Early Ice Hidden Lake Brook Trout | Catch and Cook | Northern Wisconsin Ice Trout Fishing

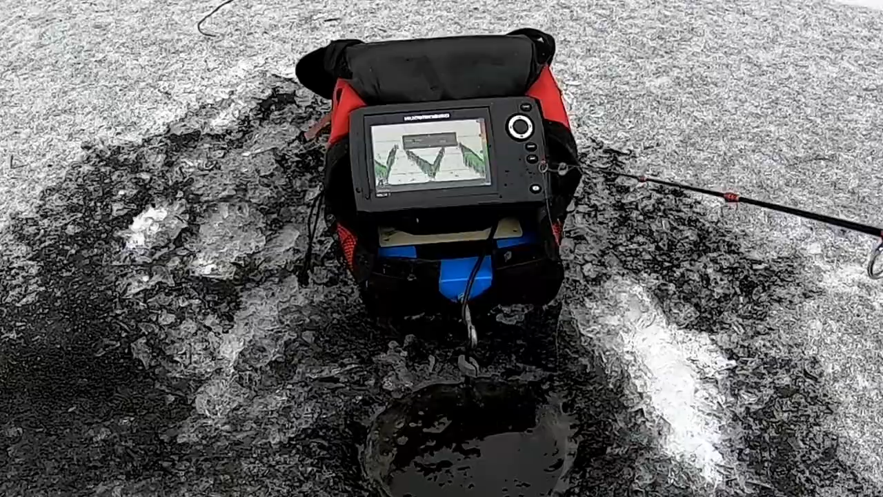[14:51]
My jig is showing up huge, but I'm just bringing it up and down, up and down. Just trying to call something in.